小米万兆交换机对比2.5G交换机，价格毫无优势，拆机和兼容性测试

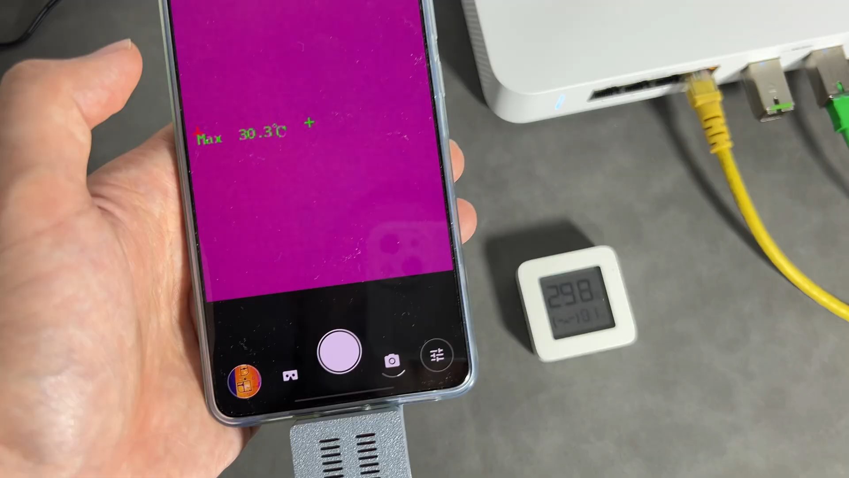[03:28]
On screen: max 30.3°C
接下来的温度测试也验证了这一点
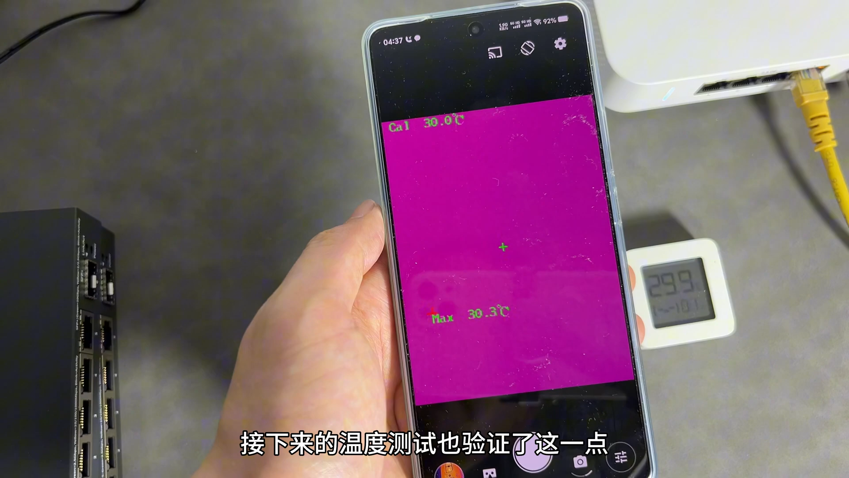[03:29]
On screen: max 30.3°C
环境温度30度热成像显示桌面温度也是
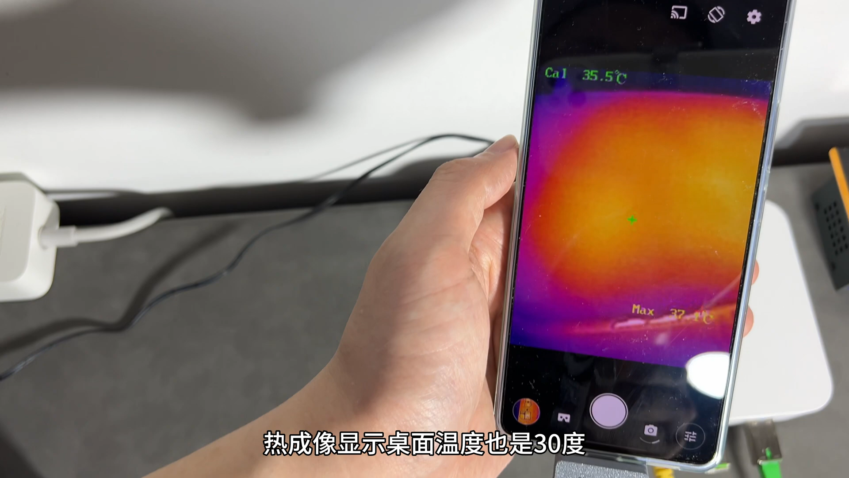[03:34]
On screen: spot 35.5°C
30度小米交换机的热量分布还算均匀说明内部散热片起作用了
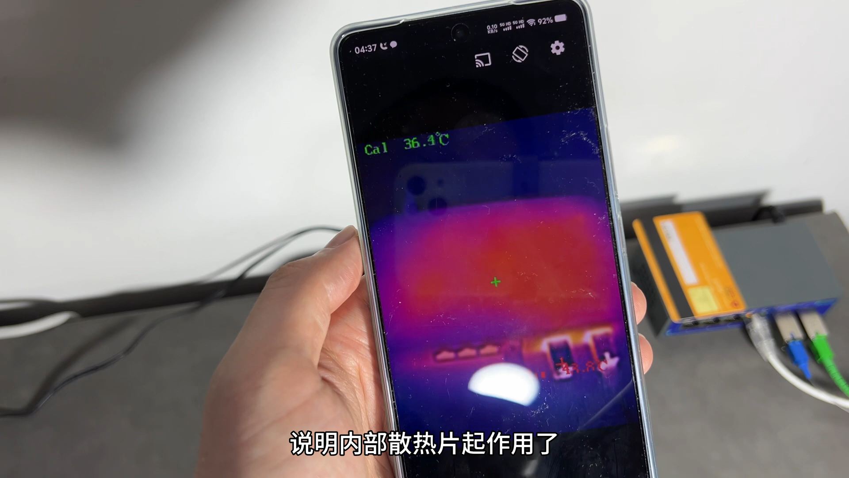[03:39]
交换机顶部是36度温度最高点在猫
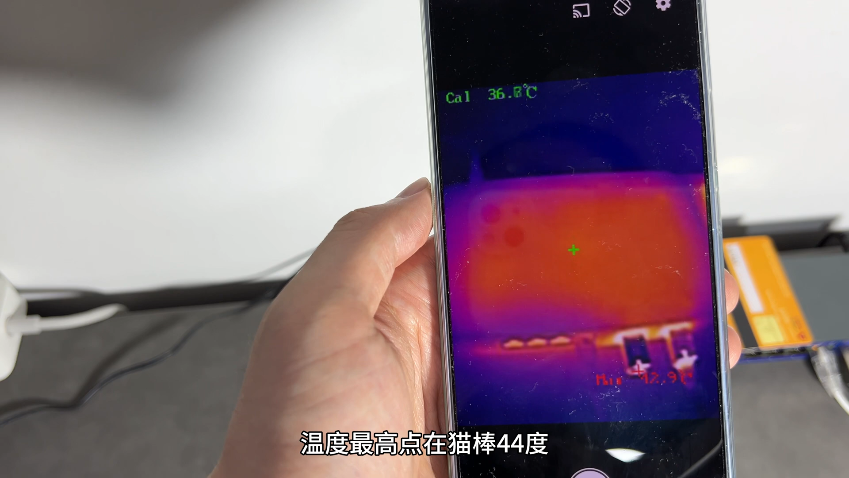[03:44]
棒44度这是裸露出来的温度内部温度估计会更高铁壳交换机表面温度39度最高点同样是猫棒显示53度
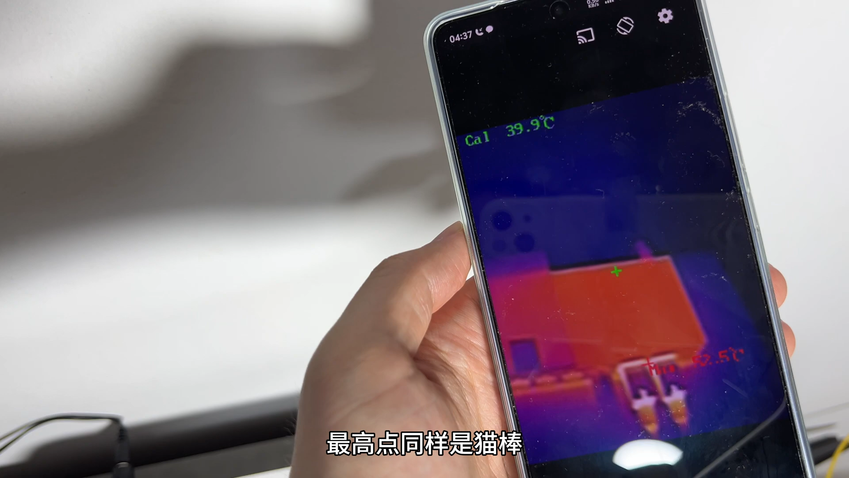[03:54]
On screen: spot 39.9°C
我担心金属表面测温不准
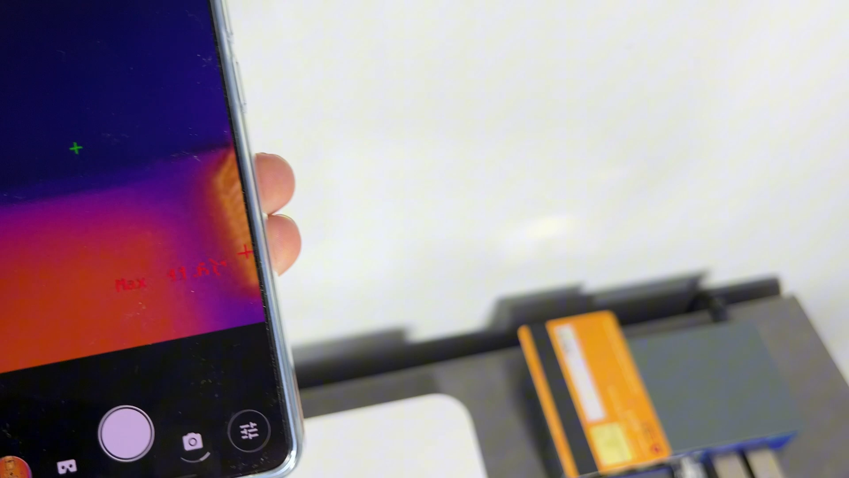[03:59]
就放了一张塑料卡片
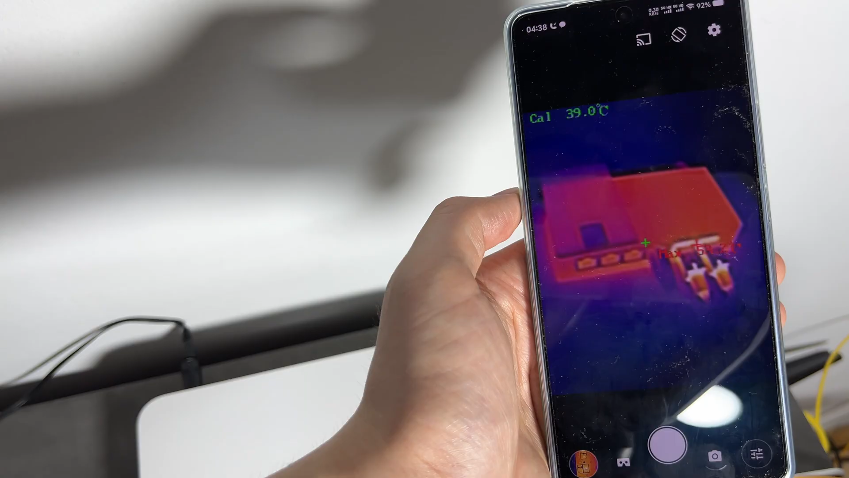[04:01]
卡片的温度对比铁壳表面只相差一
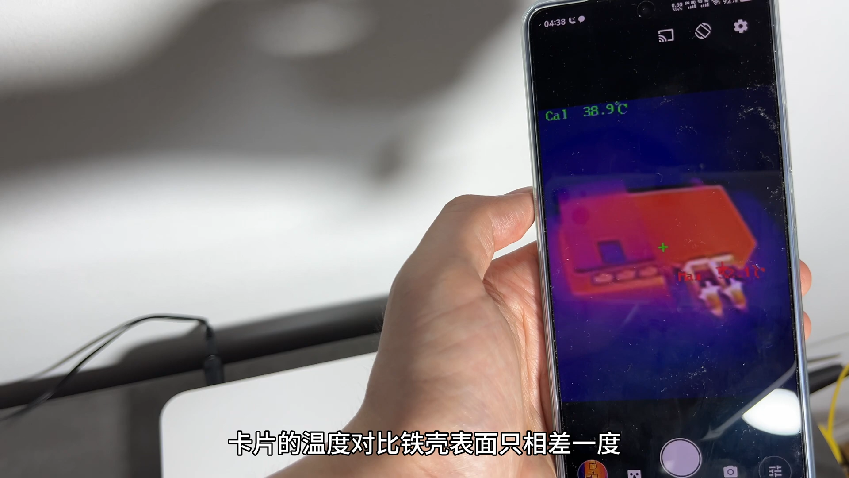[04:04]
度误差可以忽略总体来说小米交换机的散热方面有一定